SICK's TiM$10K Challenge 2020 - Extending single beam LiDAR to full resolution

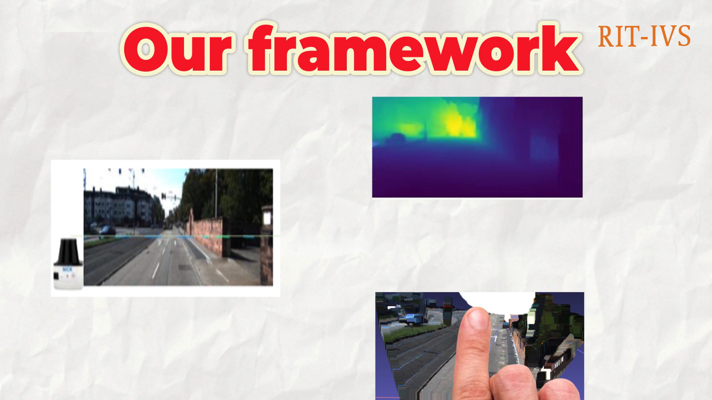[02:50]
Our proposed framework will overcome these limitations by extending the single-beam 2D LIDAR to a full-resolution depth map in the completed point cloud.
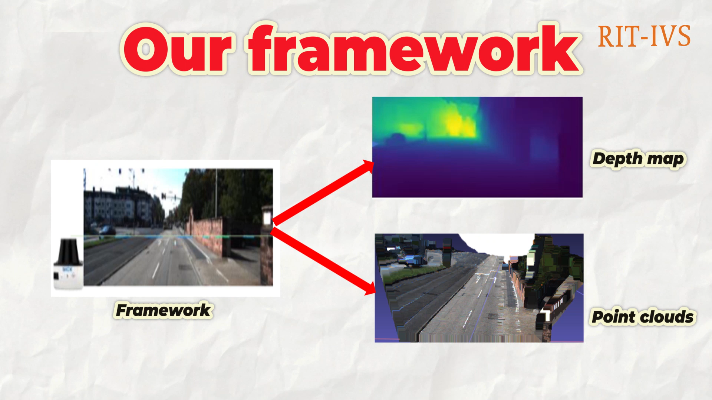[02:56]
Our sensor system is an automated system composed of digital camera and provided TIM-781 LIDAR sensor equipment on a small, remotely controlled robotic car.
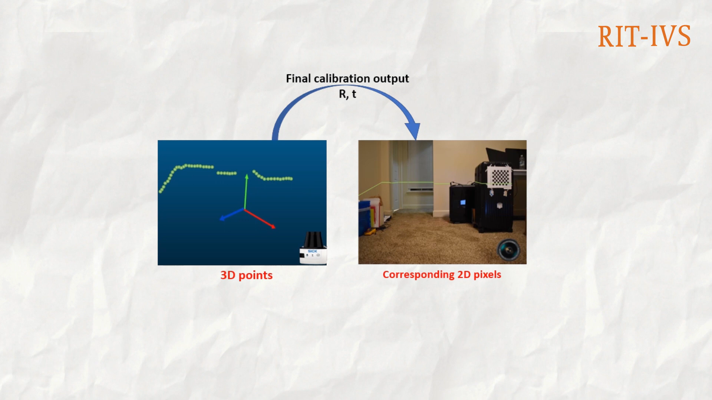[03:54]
With our offline training method for single image depth estimation, we take color image as input and depth map as output.
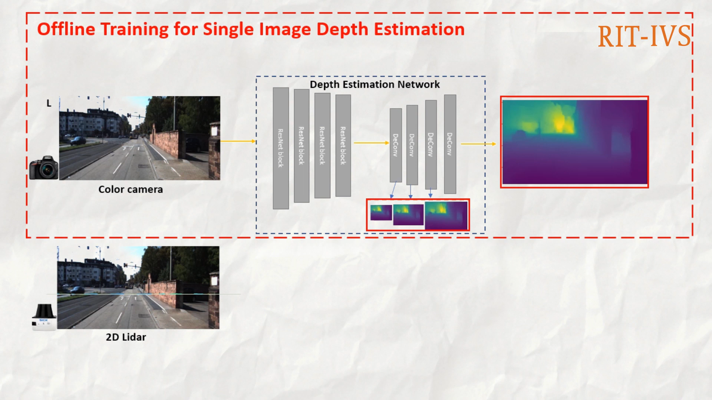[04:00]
We apply a pair of matching loss and an edge of wear smoothness loss. In the real application, only one color image is needed.
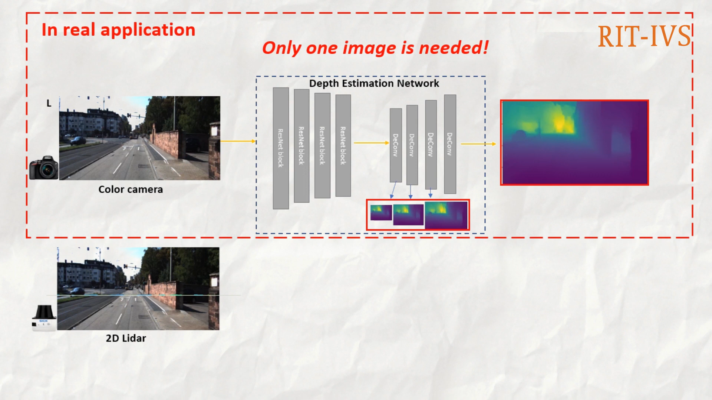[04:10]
Online depth adjusting is achieved based on the 2D LIDAR.
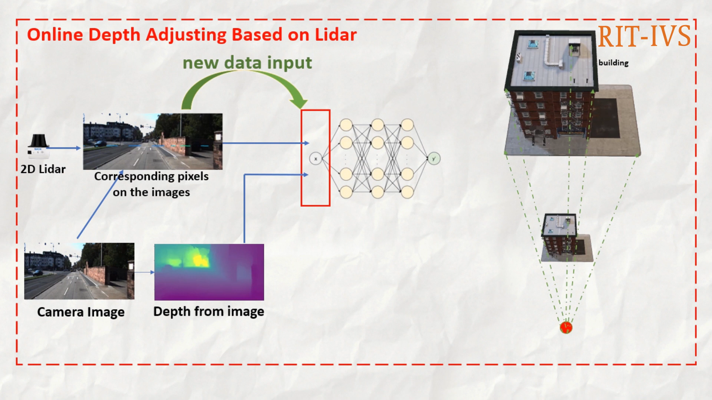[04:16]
The 2D LIDAR points together with the initial depth map as
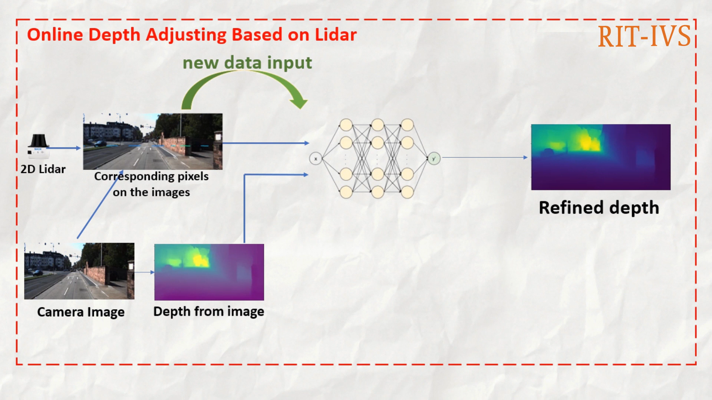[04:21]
input to fit into a multi-layer perception network to get a refined depth.
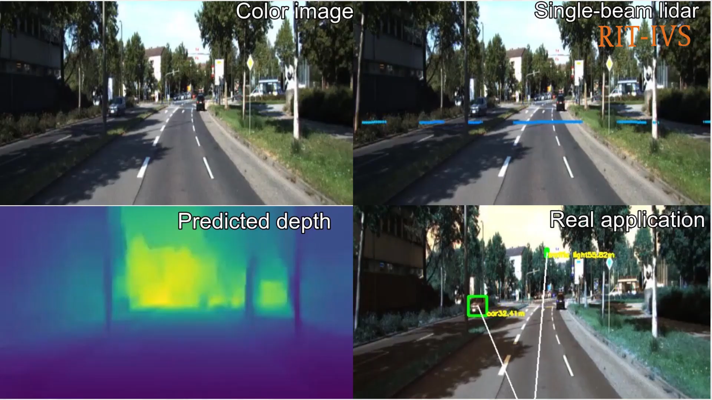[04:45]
We also demo the visual result of our method in KT Autonomous Driving Benchmark.